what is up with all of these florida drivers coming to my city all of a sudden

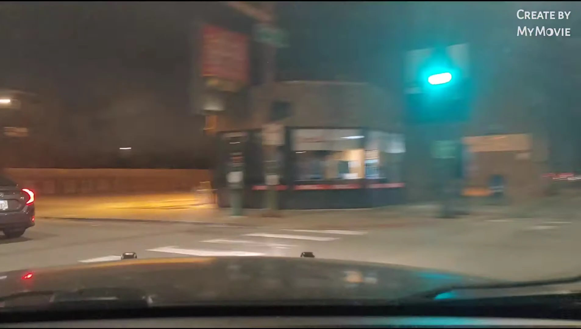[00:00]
What is up with all the Florida drivers again? This fucking Honda in front of me got Florida plates. I done seen like none fucking cars today with Florida plates.
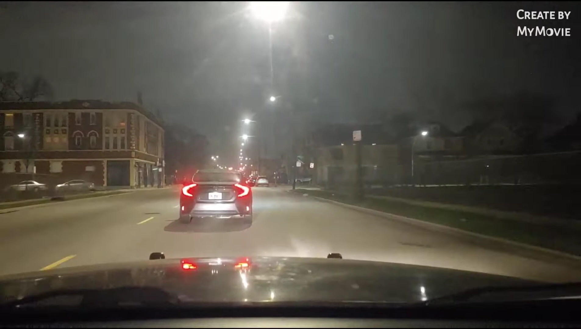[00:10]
What the fuck? Y'all Florida, y'all none driving their Florida drivers be bringing y'all ass up here to this, to, to, to my city. They be fucking traffic up. They're just like the fucking Texas drivers. They be doing the same fucking shit.
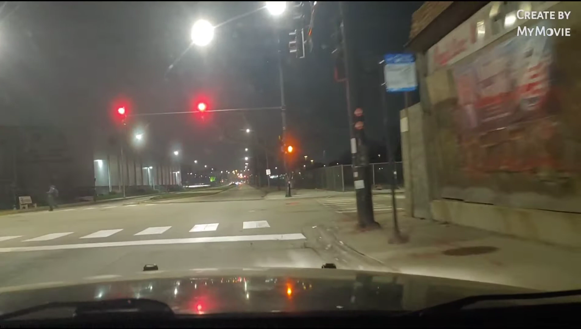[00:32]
Like, they should be irritating, my dog. Like, stay your ass in your non-driving ass city.
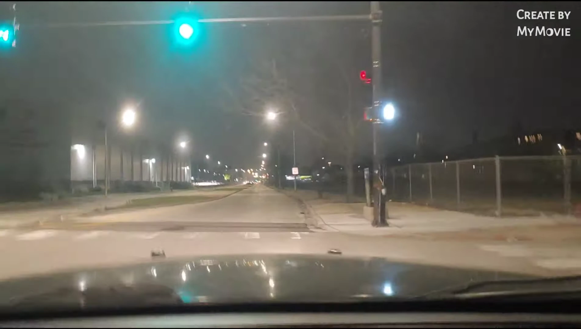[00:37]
Another fucking Florida driver just fucking raced out and then drive as slow as fuck.
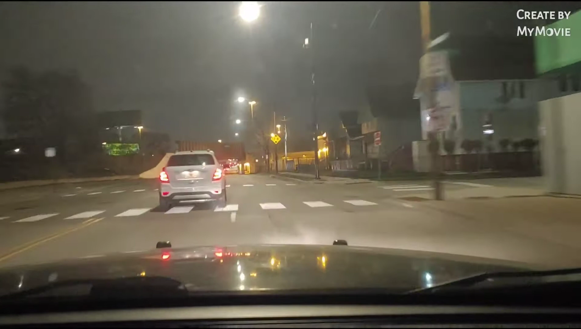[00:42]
Get the fuck out of the way. Damn. Just raced up out of the damn gas station and then jump in traffic and drive slow as fuck.
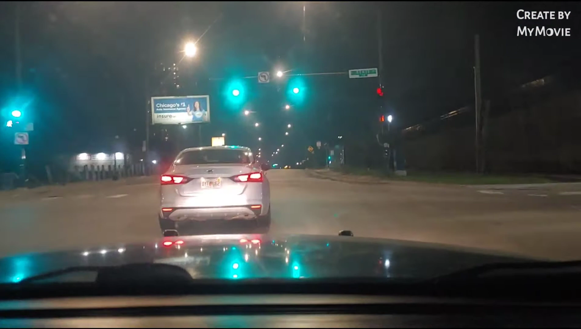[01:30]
Bro, three fucking Florida drivers in, in 10 fucking minutes. What the fuck? Why the fuck y'all ass leaving? Warm ass, nice ass temps. To come to a city where motherfuckers still got a red coat. Y'all ass wearing shorts. And these ain't no damn rental cars. Because rental cars, they be having a damn barcode on the windows. None of these cars have barcodes.